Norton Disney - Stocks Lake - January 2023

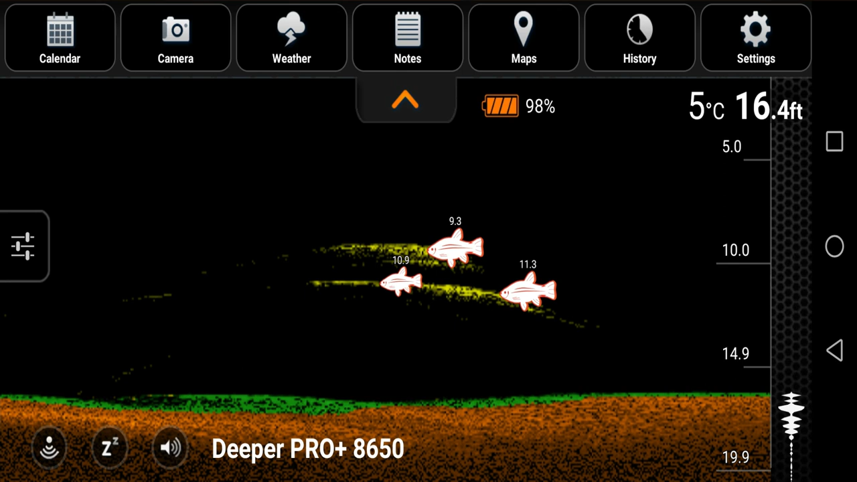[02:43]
On screen: depth 16.4 ft, water 5°C
and according to the deeper, they're in the mid to lower layers. They weren't near the bottom, so I've gone with two zigs which are 5 foot off the bottom at the moment,